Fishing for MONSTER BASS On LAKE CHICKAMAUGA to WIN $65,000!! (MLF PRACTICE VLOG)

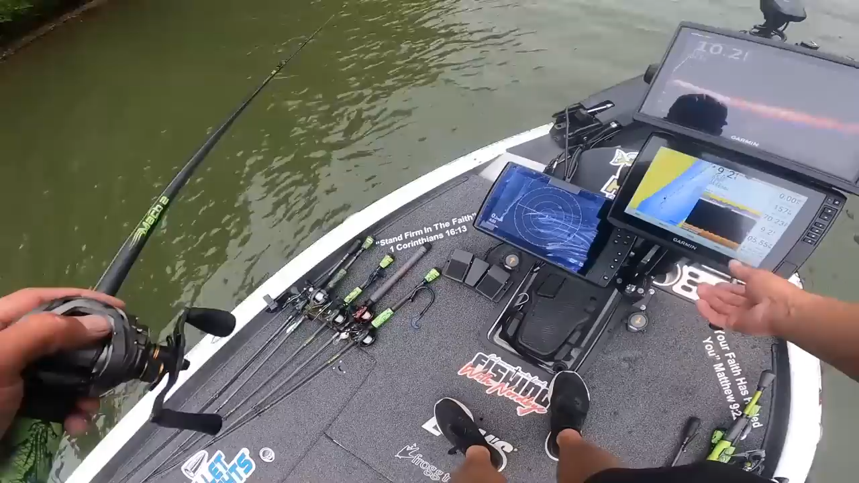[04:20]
But they've been keeping it level. Yeah, but it should.
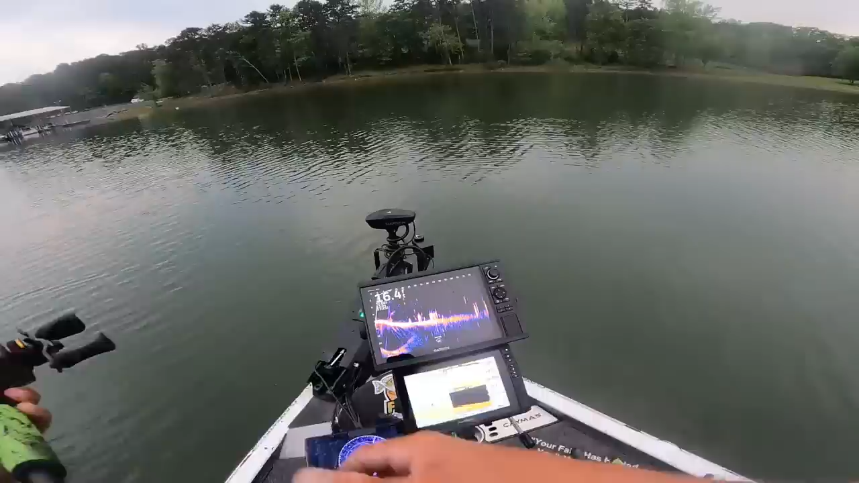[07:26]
Yeah, I think there's a big bass right in the middle of that. About to hit him. Let's see if one comes out. Comes out the plate. Oh, yeah, he did. He didn't need it. Oh, man. Came out of it, though. He came out of it. Look, he's chasing it. Yeah. Ooh. Eat it.